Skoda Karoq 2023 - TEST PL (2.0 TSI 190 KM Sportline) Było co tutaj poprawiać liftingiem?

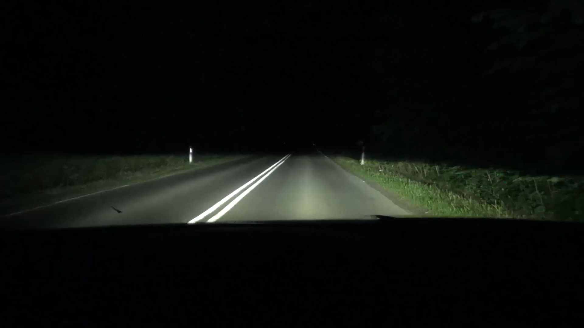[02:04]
aby nie oślepiać innych kierowców, a zarazem maksymalizować doświetlanie reszty drogi. Wychodzi im to naprawdę dobrze, ponieważ niezależnych stref trochę jest i dostrzec jest można, jak poszczególne z nich się wygaszają np.
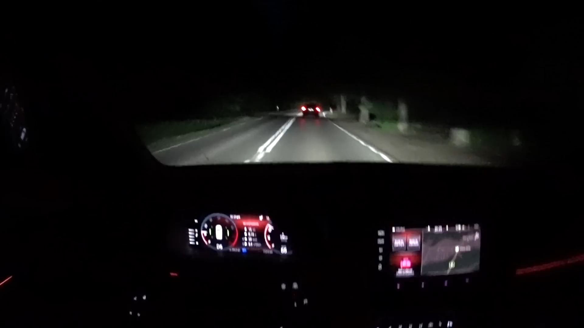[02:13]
na zakrętach, tworząc precyzyjny tunel. Też LED-y starają się unikać odbijania mocnego światła od znaków drogowych, przyciemniając sekcje, gdzie się one znajdują. Pod kątem reakcji na inne pojazdy, to jadąc za kimś i mijając samochody, światła reagowały bez zarzutu. Tak samo oprogramowanie nie głupiało, gdy przed Karokiem było zupełnie pusto i inny pojazd pojawia się w dalszej odległości, bo wtedy środek drogi wygaszany był odpowiednio szybko i ogólnie nie czułem potrzeby pilnowania tutaj świateł, bo po prostu działały jak trzeba.